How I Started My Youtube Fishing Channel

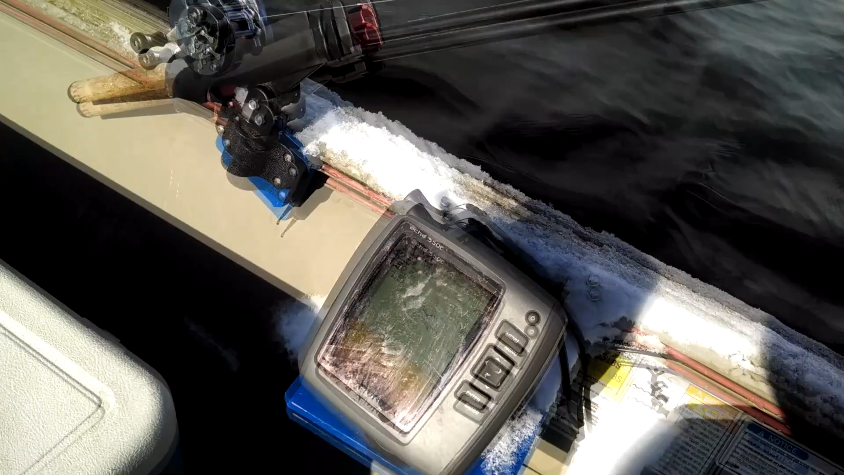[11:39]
Some fish showing up on the fish finder. That we've yet to go to bite.
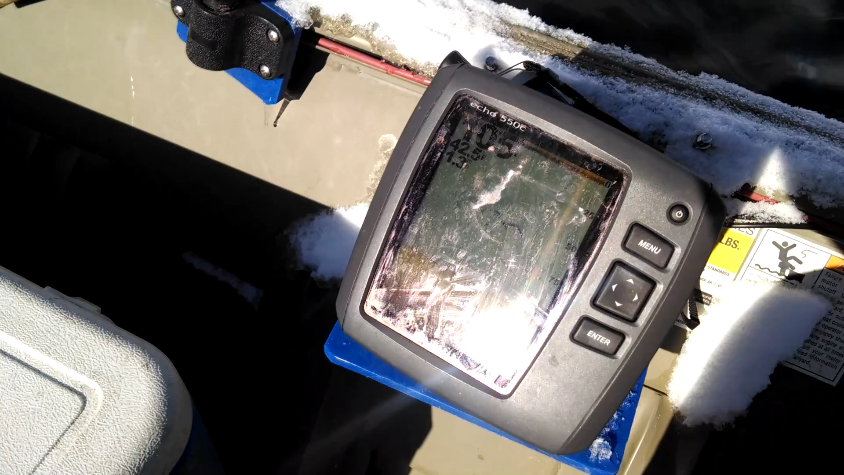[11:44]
We're out here on Deer Creek Reservoir. And Jade has a fish on.